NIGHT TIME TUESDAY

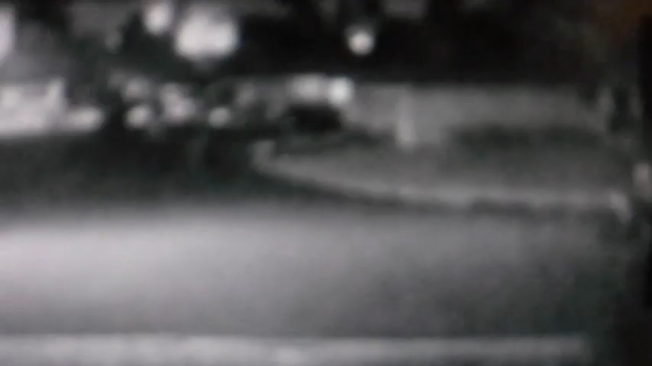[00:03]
Where did my buddies go? I turned around and they were gone. Where did my buddies go? Who is this? Is this Fluffy Tail White Kitty? I can't tell. Show me your tail. I can't tell who the tail is. Show me your tail so I can tell who you are. Is that Fluffy Tail White Kitty? You haven't been around for quite a while. I thought maybe the coyotes ate you. That might be Fluffy Tail White Kitty. It looks like it's a Fluffy Tail.
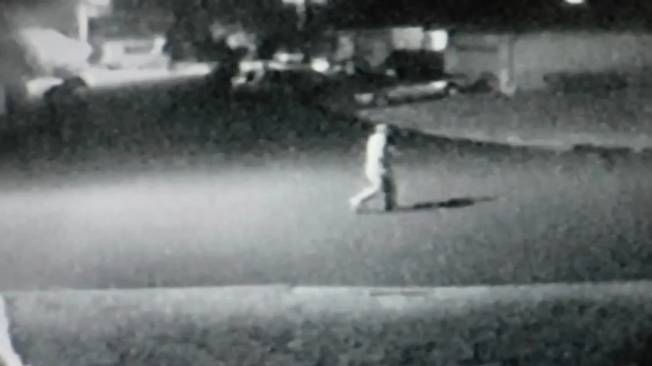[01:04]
oh get up here get in that yard that looks like a good place to potty come on get up there found a good place oh good there's nobody around nobody can see us this hour that's it good girl leave a